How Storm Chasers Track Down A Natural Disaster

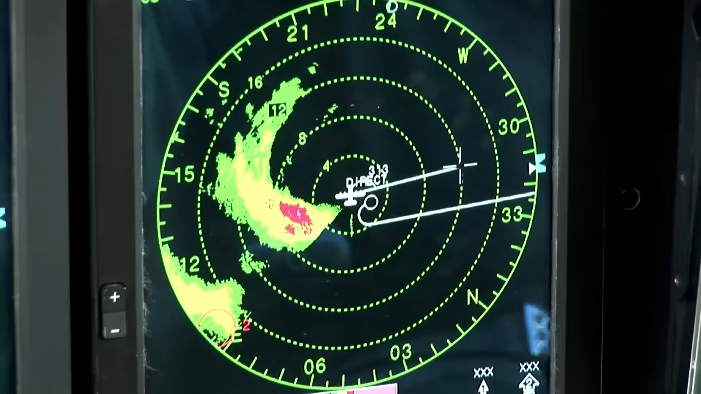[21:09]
As long as the pilot flies with the winds, we'll be okay.
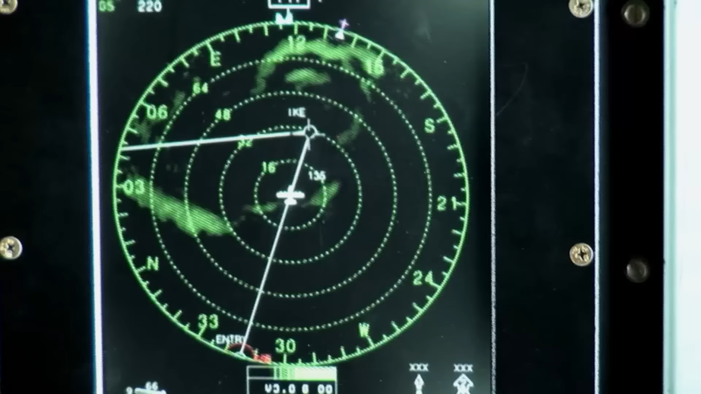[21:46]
The mountains of Cuba have ripped a hole in him, sapping his energy. But, like all injured beasts, it doesn't mean to say he's no longer dangerous.